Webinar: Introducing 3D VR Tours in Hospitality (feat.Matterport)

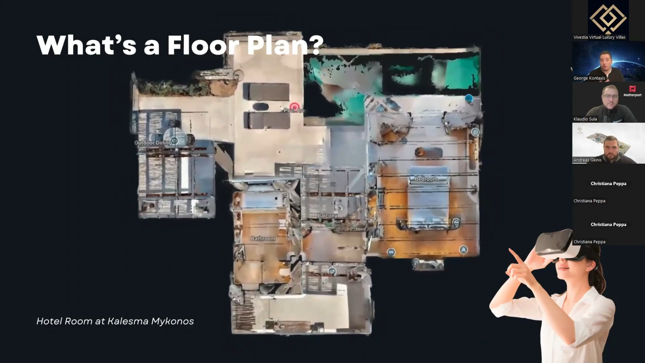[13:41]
You can read it from the label, the balcony, the bathroom, all the different areas. So you can easily, using this only digital twin, get a dollhouse and next a floor plan. However, I think the most fascinating of it, it's the next aspect, which is the virtual walkthrough.